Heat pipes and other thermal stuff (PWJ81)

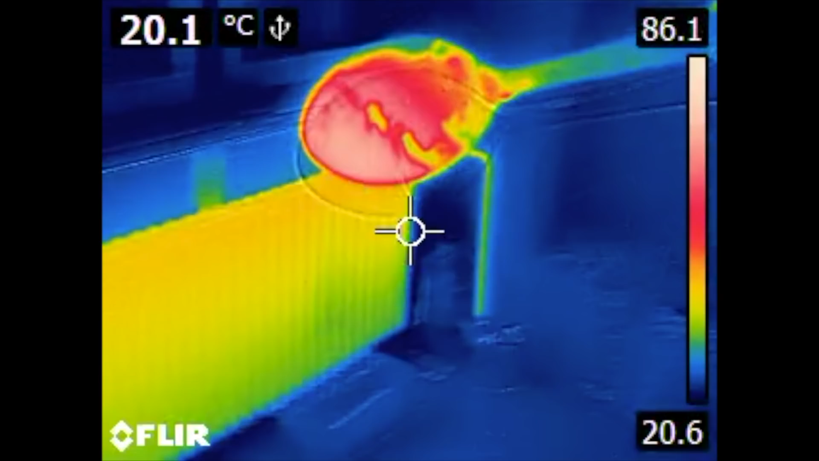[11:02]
On screen: spot 20.1°C
The stains you can see is water that evaporates and cools down the
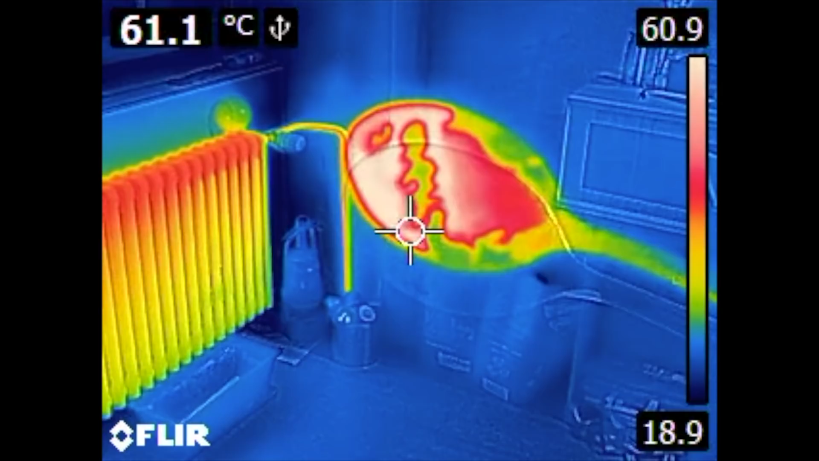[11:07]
On screen: spot 61.1°C
spoon so it appears to be cold in that places.
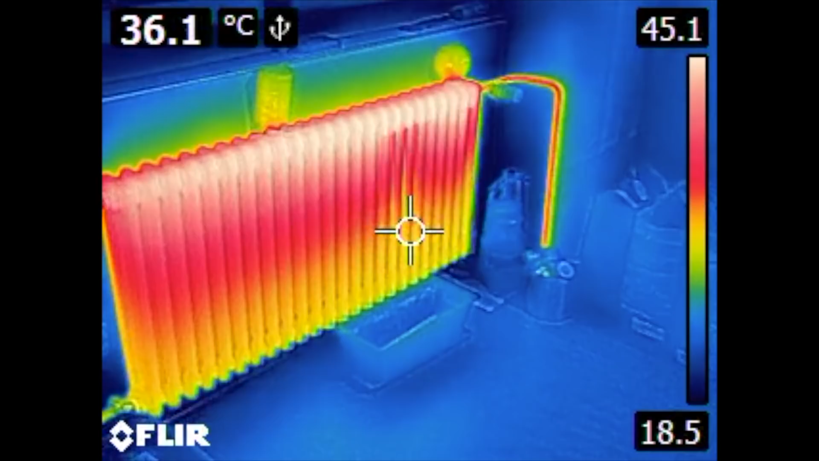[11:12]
On screen: spot 36.1°C
And that's my radiator.
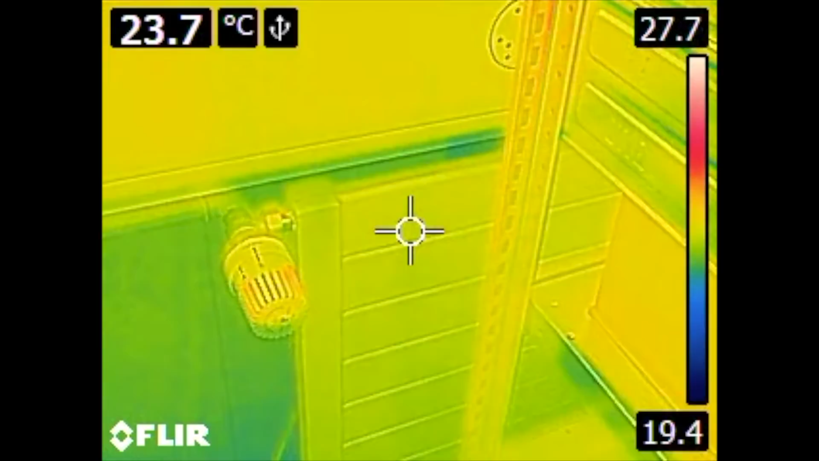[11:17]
On screen: spot 23.7°C
Speaking of radiators here is what happens when you turn the radiator on.
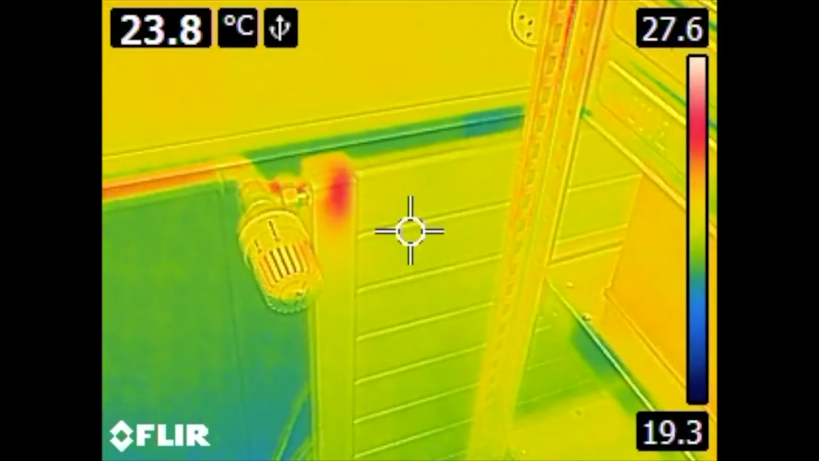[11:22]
On screen: spot 23.8°C
You can see how the hot water
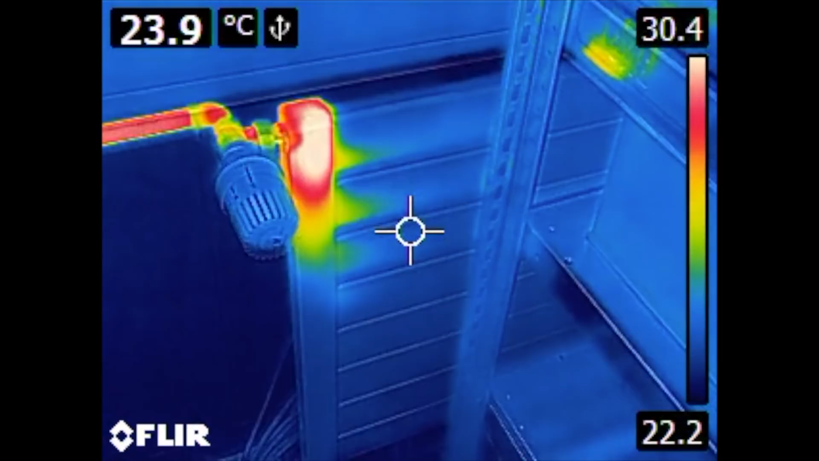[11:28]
On screen: spot 23.9°C
gets inside and heats up from
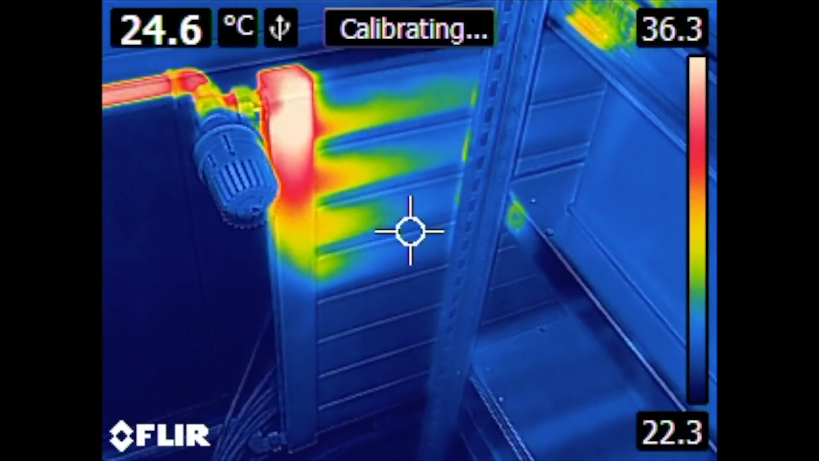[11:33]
On screen: spot 24.6°C
one end slowly to the other one at the other end.
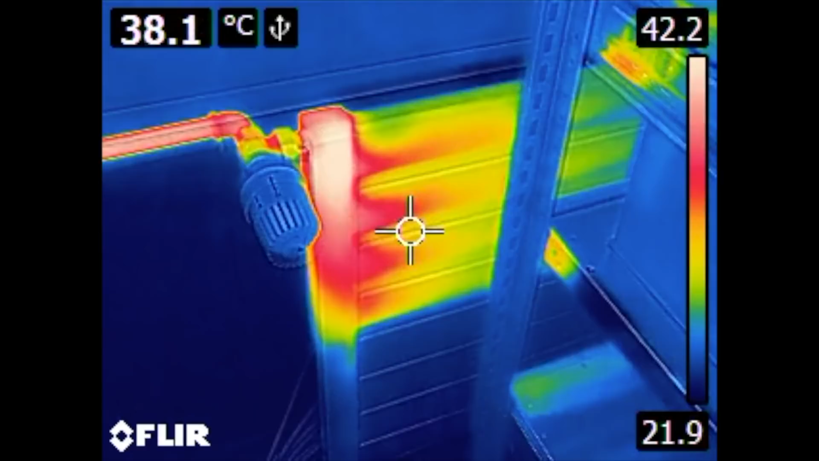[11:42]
On screen: spot 38.1°C
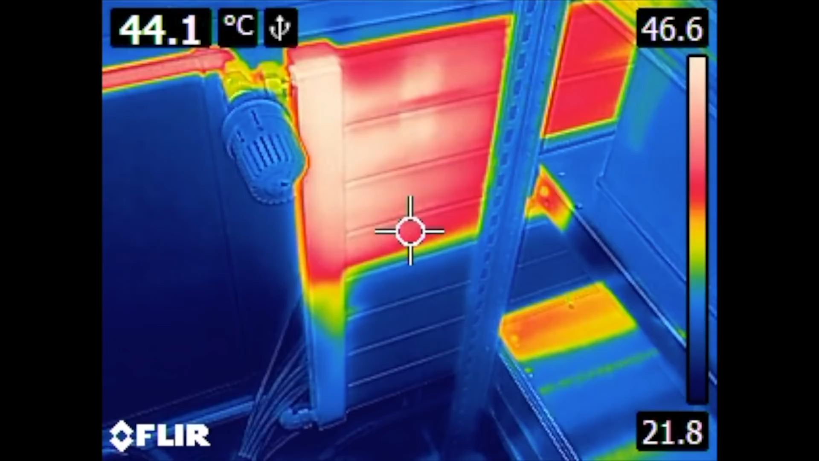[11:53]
On screen: spot 44.1°C
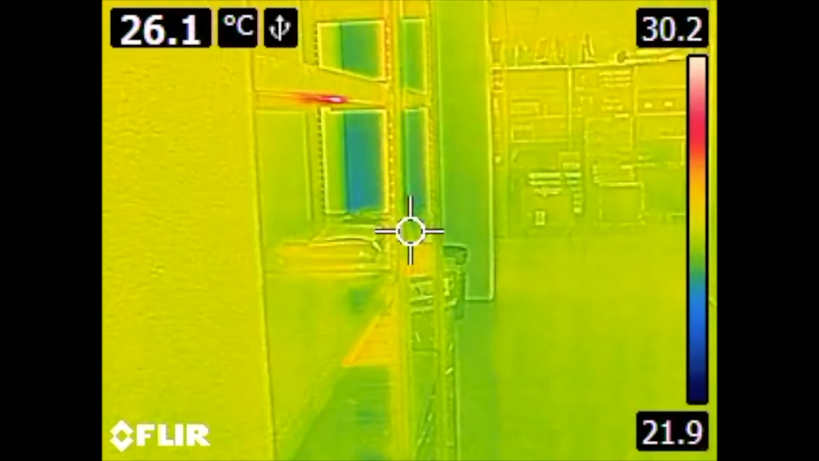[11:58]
On screen: spot 26.1°C
Here is another example of reflectivity. You can see the reflections on this storage rack here.
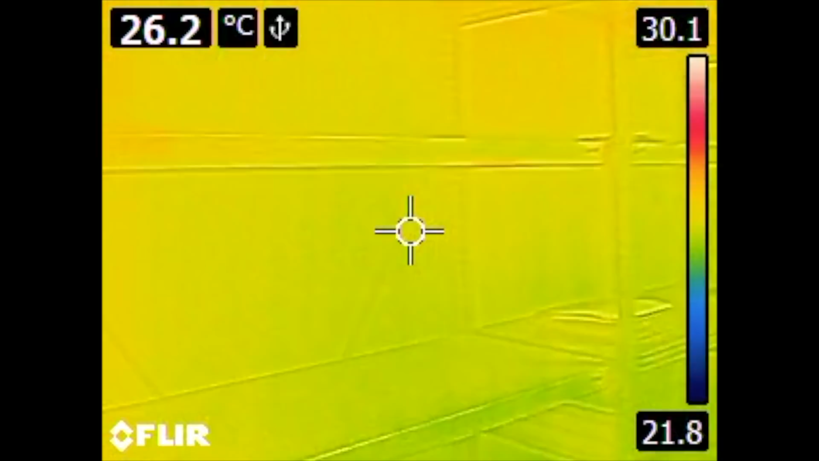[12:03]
On screen: spot 26.2°C
Which is a blank metal rack, non-painted.
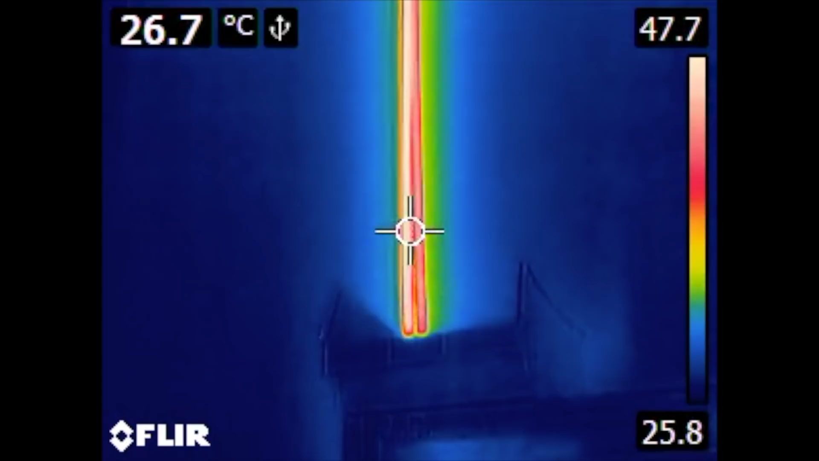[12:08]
On screen: spot 26.7°C
And it comes from these hot water pipes here.
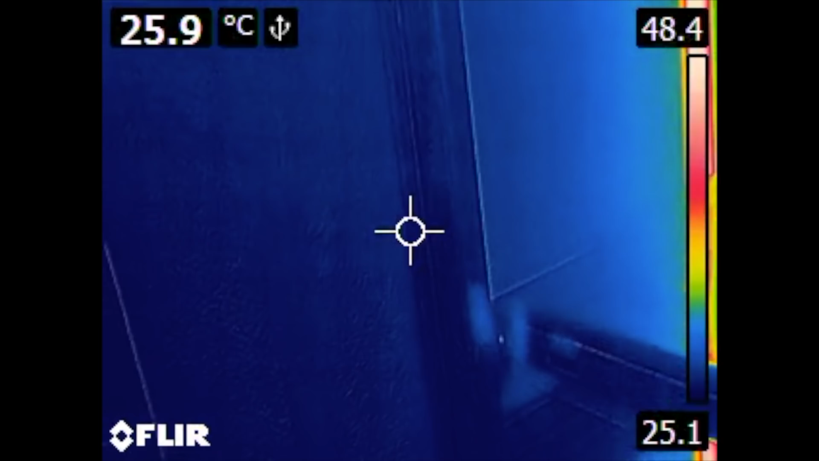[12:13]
On screen: spot 25.9°C
They are like glowing in the dark.
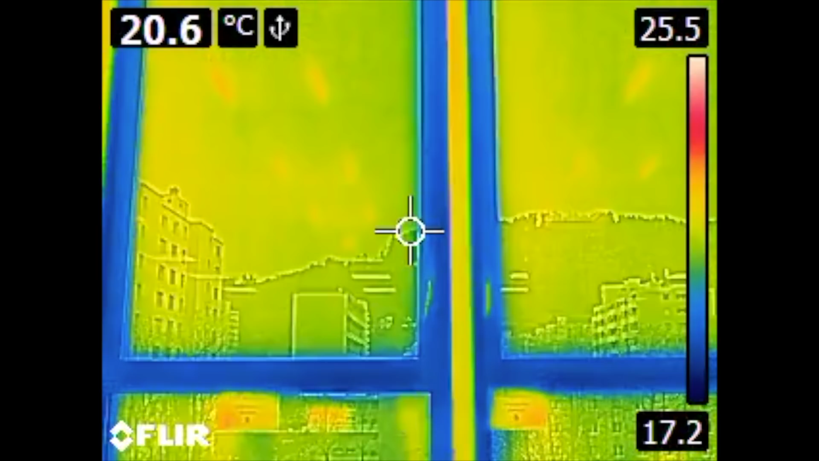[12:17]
On screen: spot 20.6°C
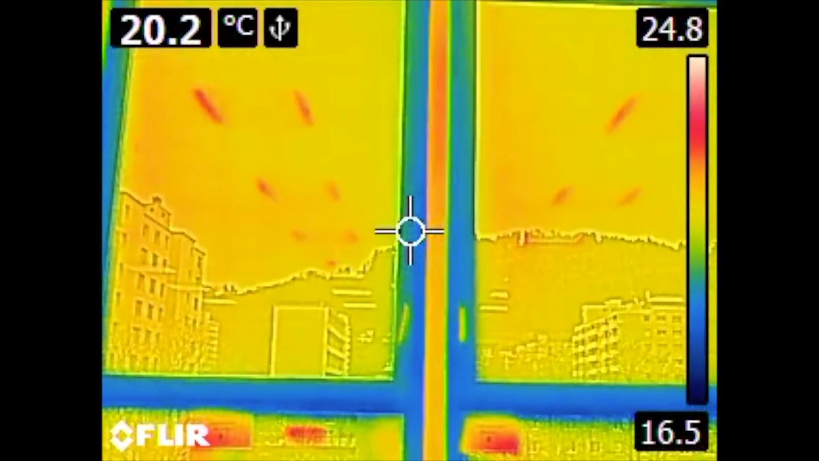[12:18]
On screen: spot 20.2°C
This is another shot from my workplace. You can see windows with aluminum frames. They are ice cold.
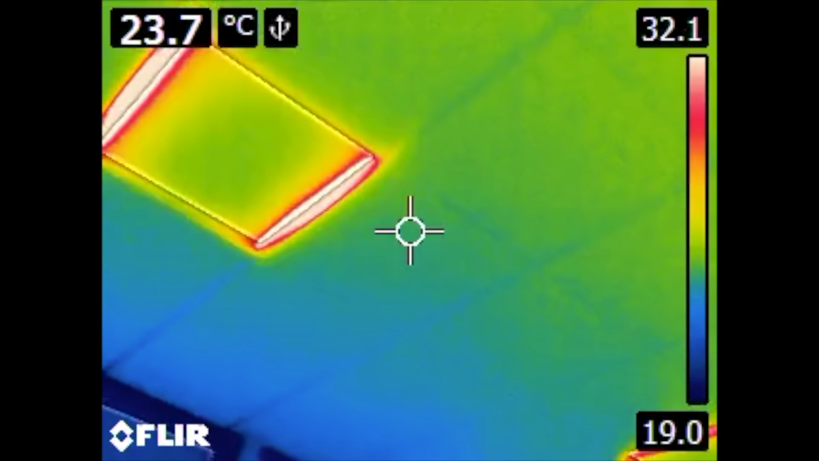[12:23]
On screen: spot 23.7°C
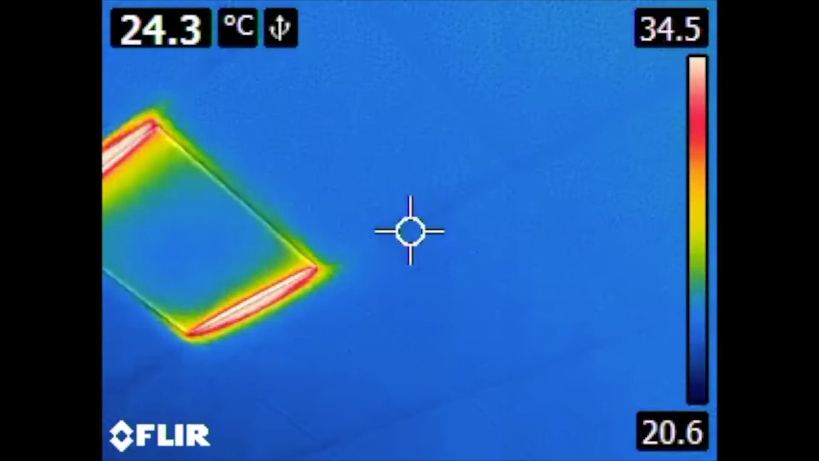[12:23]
On screen: spot 24.3°C
Then we have here ceiling lights with LEDs.
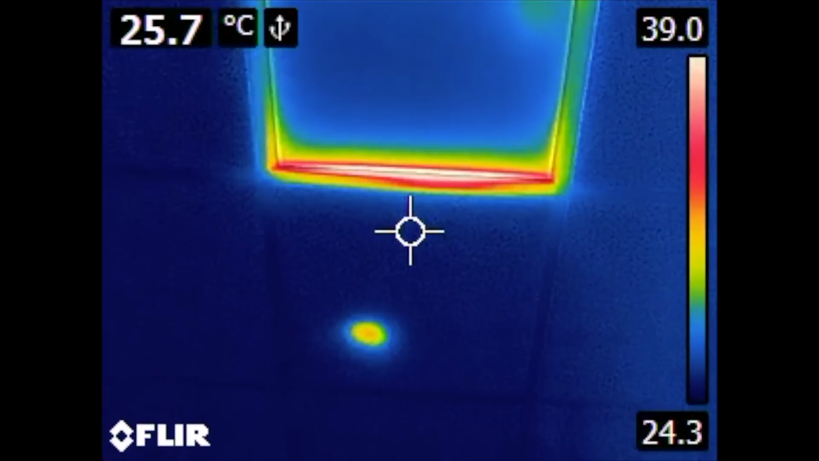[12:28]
On screen: spot 25.7°C
And that's the power supply that lies on the top of this ceiling.
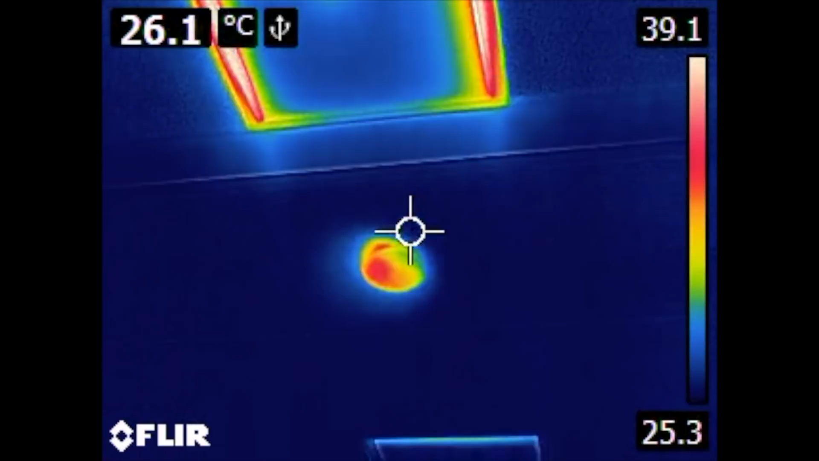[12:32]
On screen: spot 26.1°C
That's the VLAN hot spot. Literally a hot spot.